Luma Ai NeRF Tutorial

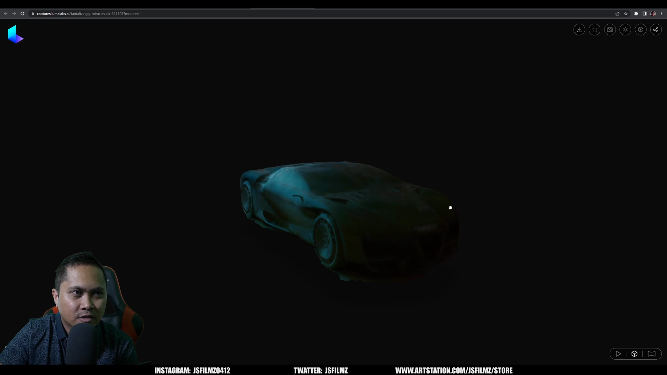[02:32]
the actual mesh view it's going to show you the mesh of the car and this is actually going to show you where I can control the camera itself right pretty amazing